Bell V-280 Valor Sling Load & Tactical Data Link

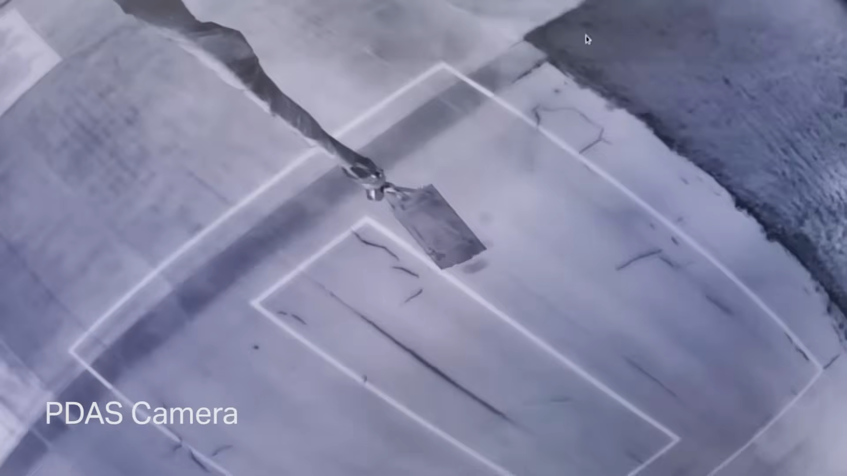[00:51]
That's also a capability that the pilots and the folks in the back of the aircraft have